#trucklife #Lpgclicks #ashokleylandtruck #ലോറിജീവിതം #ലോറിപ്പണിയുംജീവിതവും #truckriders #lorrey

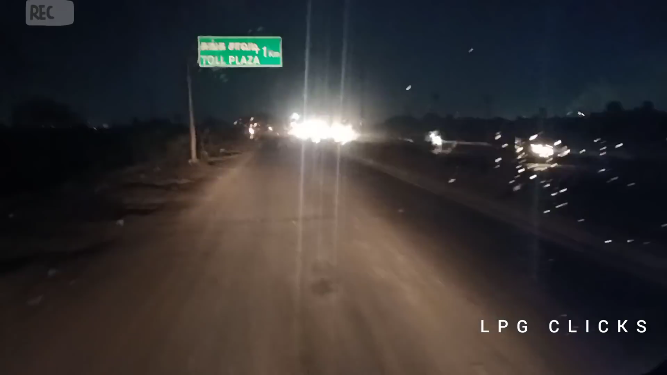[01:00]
ഈ റോഡിൽ ഒരു ടോൾ പ്ലാസ ഉണ്ട്. ടോൾ പ്ലാസയുടെ തൊട്ട് പുറകിൽ നമുക്ക് റൈറ്റ് കട്ട് ചെയ്യണം അപ്പുറത്തെ റോഡിലേക്ക്.
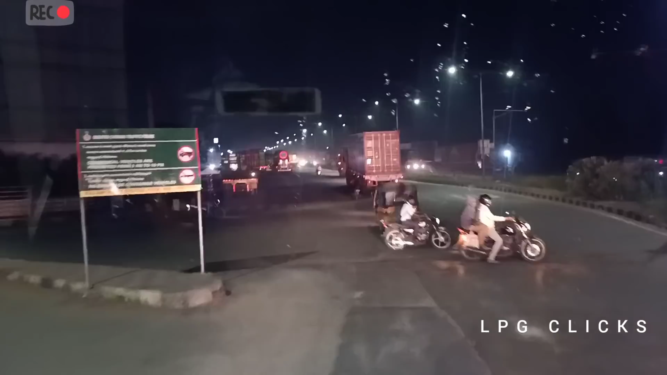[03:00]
നല്ല തിരക്കാണ് കേട്ടോ റോഡിൽ, ഒരു രക്ഷയില്ലാത്ത തിരക്കാണ്.
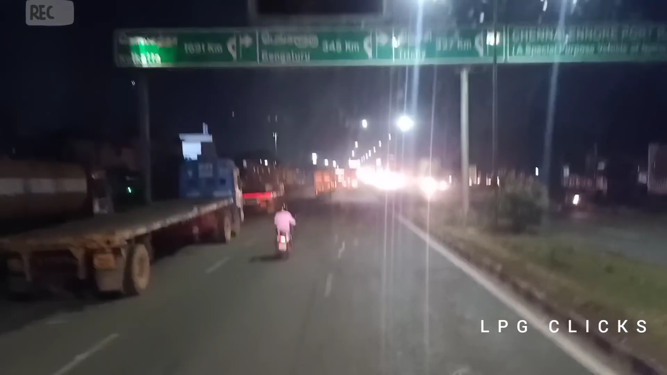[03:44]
ഹൈവേ ദാബ. ഇപ്പൊ നമ്മൾ മാധവരം പാലത്തിൻ്റെ അവിടെ എത്തിയിട്ടുണ്ട് കേട്ടോ. പാലത്തിൻ്റെ അടിയിൽ നമ്മൾ നൈസായിട്ട് റൈറ്റ് തിരിഞ്ഞ് നേരെ നമ്മുടെ ഗുമ്പടിപ്പുണ്ടി റോട്ടിൽ തിരിയണം.
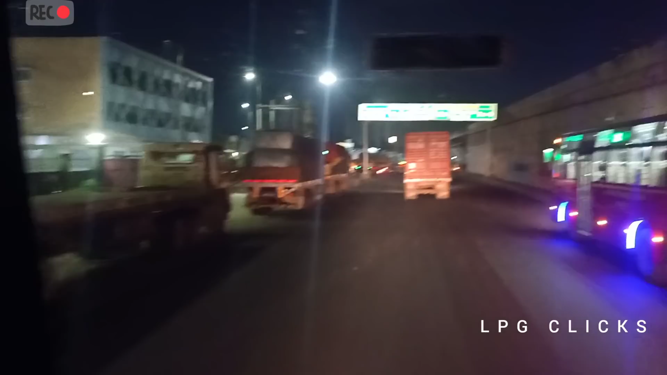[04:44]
ചെന്നൈ സെൻട്രൽ 11 കിലോമീറ്റർ. ലെഫ്റ്റ് പോവാം, കോയമ്പേട് നേരെ റെഡ് ഹിൽസ് റൈറ്റ്. നമുക്ക് ഇവിടുന്ന് റൈറ്റ് തിരിയണം റെഡ് ഹിൽസ് റോഡിലേക്ക്. യൂട്ടേൺ അടിച്ച് തിരിയണം അങ്ങേറ്റം. നല്ല തിരക്കാട്ടോ.
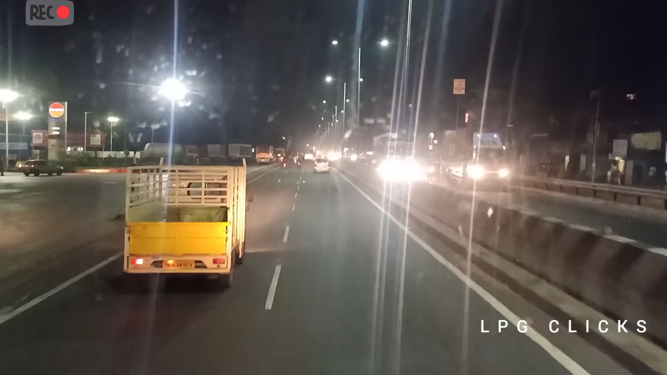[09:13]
സമയം ഇപ്പോൾ വൈകുന്നേരം 9:45 കേട്ടോ, 9:45. നല്ല തിരക്കല്ലേ ഇപ്പോഴും.
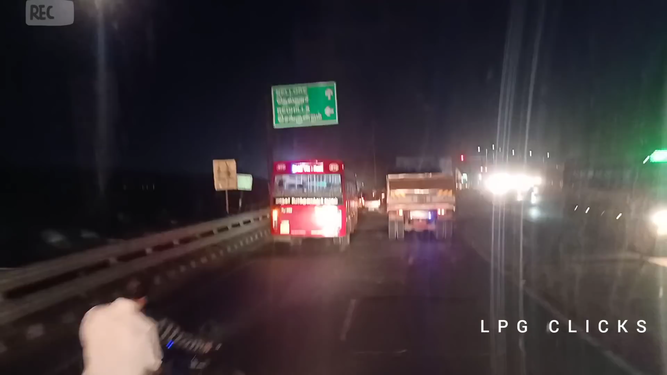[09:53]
റെഡ് ഹിൽസ് ഇവിടുന്ന് ലെഫ്റ്റ് തിരിയും കേട്ടോ, റെഡ് ഹിൽസ്. നമ്മളിപ്പോ നേരെ മുന്നോട്ട് പോവാണ്. ഹലോ,
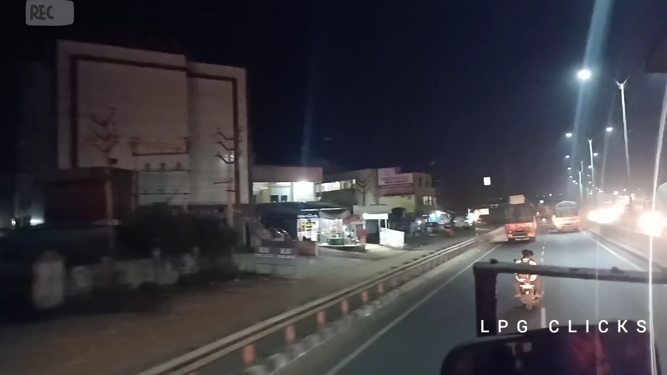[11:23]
ഫ്രണ്ട്സ്, ഈ മേളിൽ കൂടെ പോകുന്ന പുതിയ ബൈപ്പാസ് ആണ് കേട്ടോ. നമ്മള് മീൻചൂരിൽ വന്ന് ജോയിൻ ചെയ്യുന്ന വഴിയാണ്. ഈ വഴി ഉണ്ടോ ഫോർ ലൈന്?
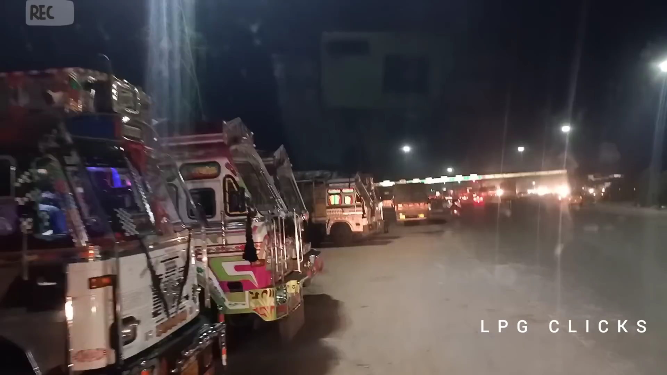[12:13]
ഇവിടെ നിർത്തിയിട്ട് നമ്മൾ ഇവിടെ തൊട്ടടുത്ത് വേബ്രിഡ്ജ് ഉണ്ട്, അവിടെ വെയിറ്റ് ഇട്ട് വേണം പോവാൻ.
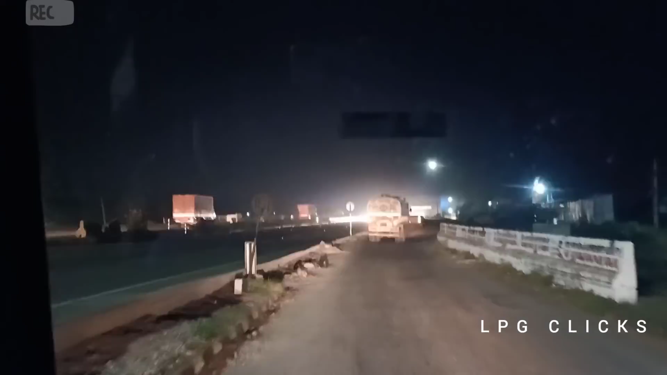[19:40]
വീണ്ടും നമ്മൾ ഈ സൈഡിൽ കയറി റോങ് സൈഡ് റൂട്ടിൽ കയറി ആ ഇതിൻ്റെ അകത്തോട്ടാണ്ട് പോകണം കേട്ടോ ഗൈസ്. അപ്പോൾ നമ്മൾ ഇവിടെ നിന്ന് വീണ്ടും ഈ സർവീസ് റോഡിൽ നിന്ന് റൈറ്റ് തിരിയണം കേട്ടോ.